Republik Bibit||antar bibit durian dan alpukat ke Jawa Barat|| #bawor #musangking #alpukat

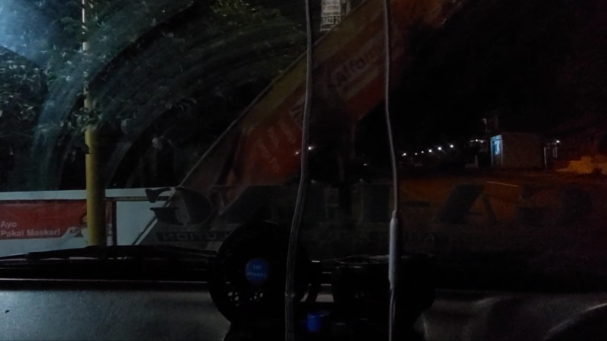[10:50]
Oke guys, nah ini adalah perbatasan Jawa Tengah kan, Jawa Barat.
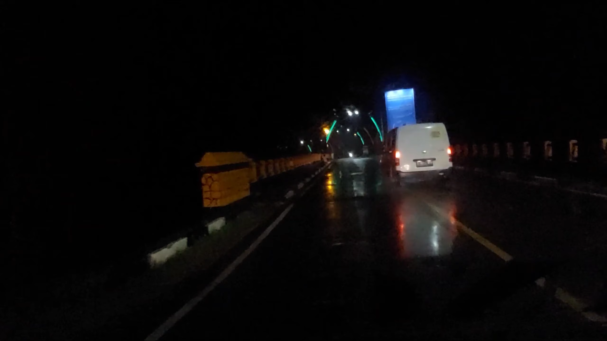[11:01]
Nah, ini jembatan Sungai Citanduy.
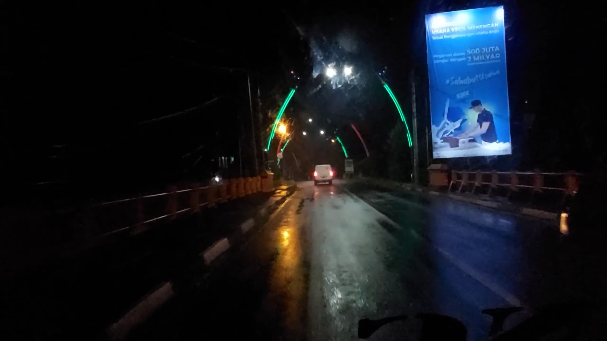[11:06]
Nah, ini kita sudah masuk provinsi Jawa Barat.
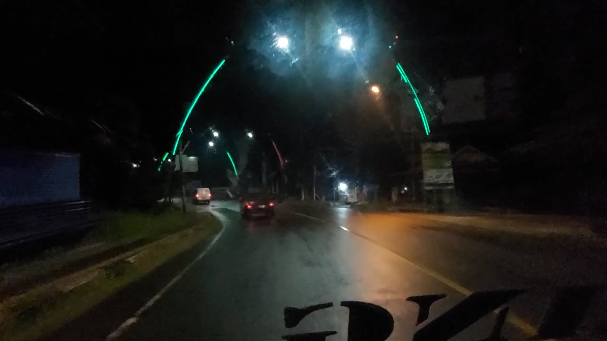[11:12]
Tuh ada patung pucangnya. Ini masuk ke kabupaten atau kota Banjar Patoman. Oke, ikuti terus video selanjutnya sampai di Ciamis nanti ya. Terima kasih.